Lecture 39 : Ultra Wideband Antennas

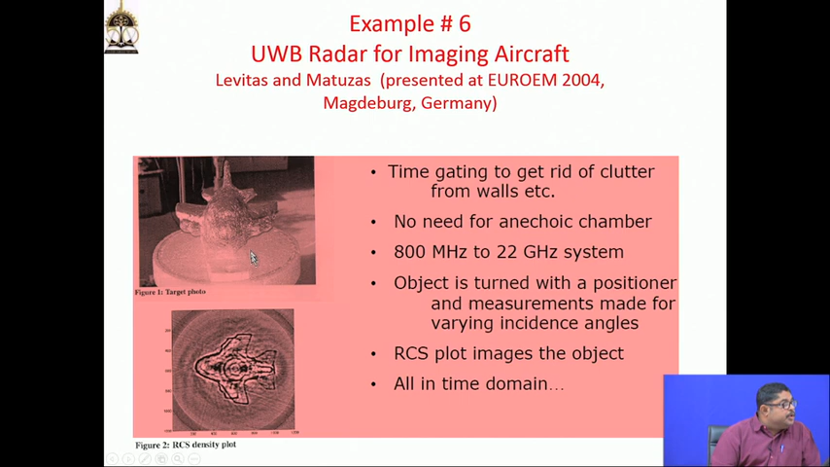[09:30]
aircraft can we fully taken image of that aircraft as we take from optical cameras. So, for that this is required now.